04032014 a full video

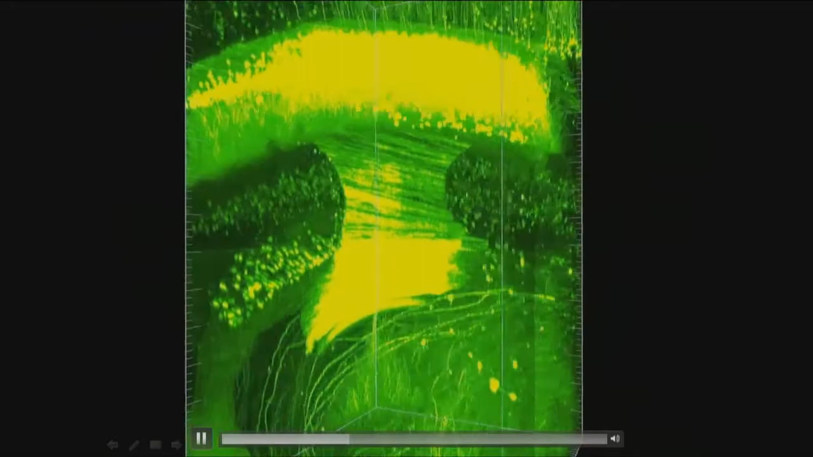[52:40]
Scalibars, each of those little. And you can kind of look through.